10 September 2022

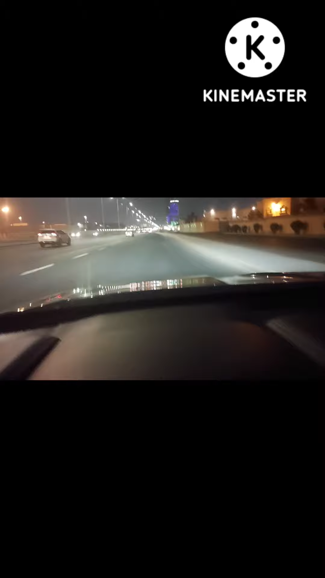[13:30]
भाई आपके लिए, मतलब यह कि नाइट की कैसा सिटी कैसी रहती है आपको तो मालूम है, लेकिन फिर भी मैं बतला रहा हूँ आपको, ये पूरा सिटी गाड़ी आ रहे देखो पूरे, इसको रखने का चांस नहीं है, ये एक माल है, ये बड़े बड़े बिल्डिंग